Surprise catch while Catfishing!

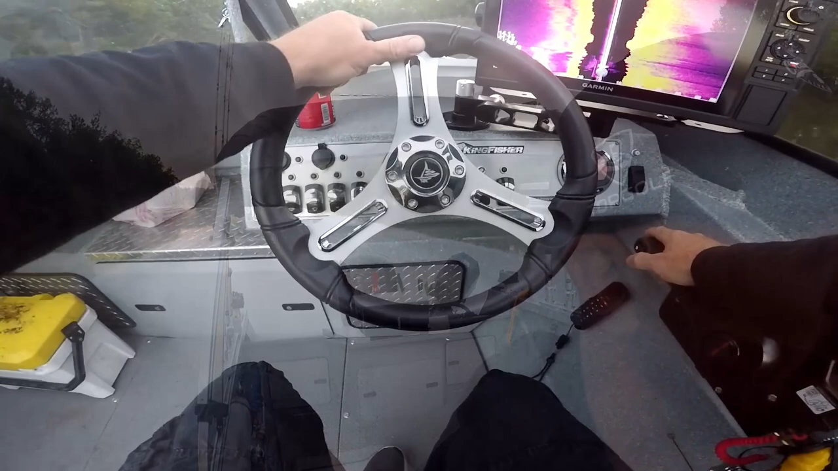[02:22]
SV. Asked the guy for the best side imaging he has, and I gotta tell you, I don't think he did me wrong. Because you can see, we're marking the fish really easy. You know, I had a hummingbird. Side imaging. And maybe it was just the size of the screen, but it was nothing.
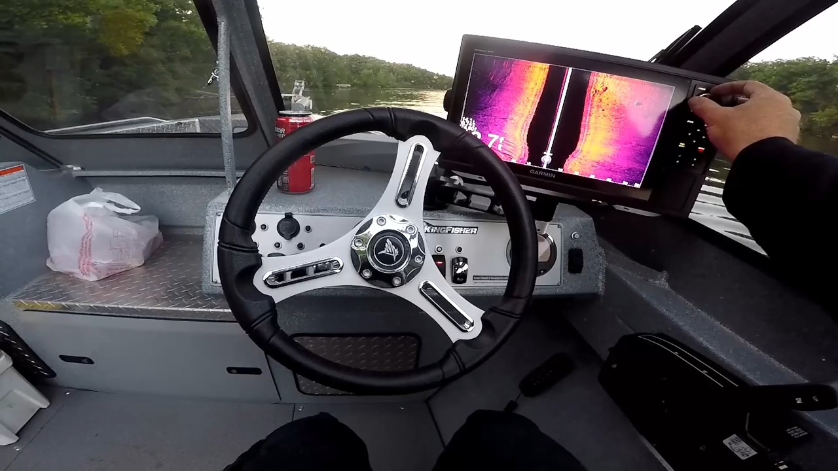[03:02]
Nothing compared to this thing. This thing is pretty amazing. Really see the detail on the fish, everything.
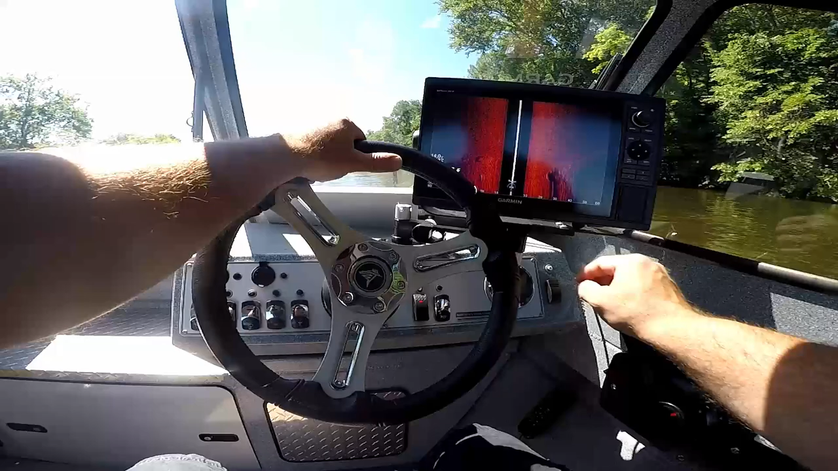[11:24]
I've got the range set at 60 feet. So for those hunters out there like me, that's 20 yards. So you look at the bank, you want to be about 20 yards away from it to give you a good view.
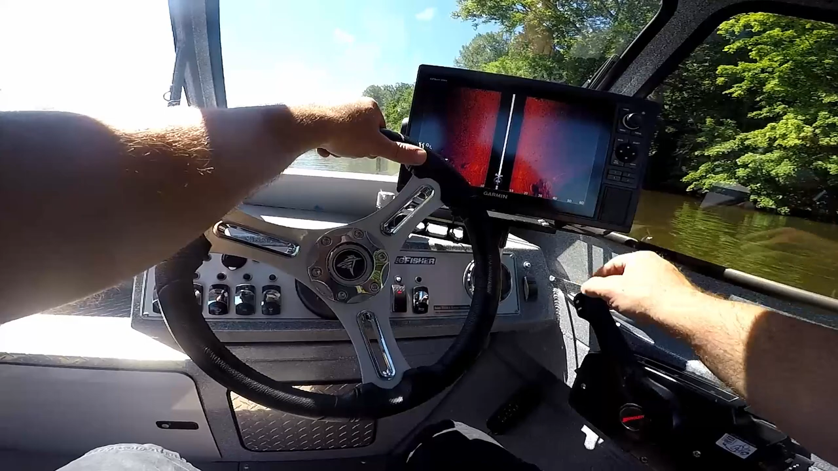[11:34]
So right here, we either have structure or fish down there. See the shadow it's casting? A lot of bait fish here. I'm just trying to get a general idea of where these fish are congregating, because I think the current and the eddies and the stuff you can't see on the surface is what's determining where these fish are at. So right now, I've got quite a bit here. Quite a bit of rocks, debris, and a lot of bait fish, smaller fish, within this section right underneath the boat.
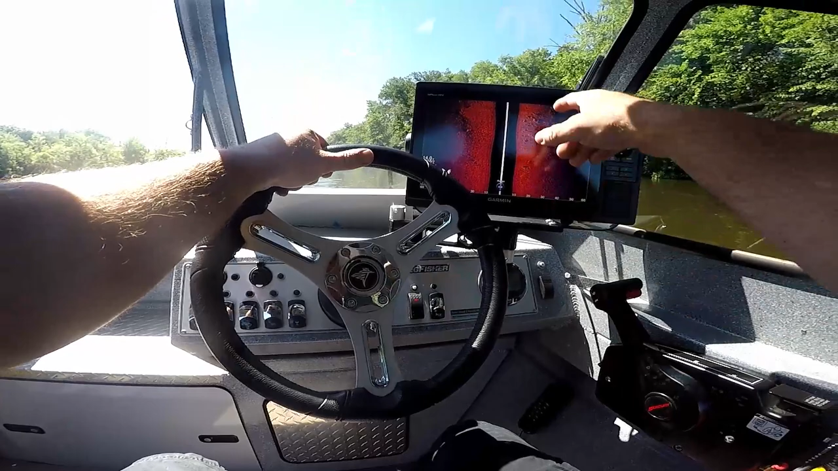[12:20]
is I'm going to set up right on the front side of this current seam, and I'm going to put my baits right through here. Now some of these may be catfish, some of these may not. That I think for sure is a catfish sitting on the front side of this little hump. But this is amazing. I mean, look how clear this picture is. The hummingbird that I had is nowhere near this clear.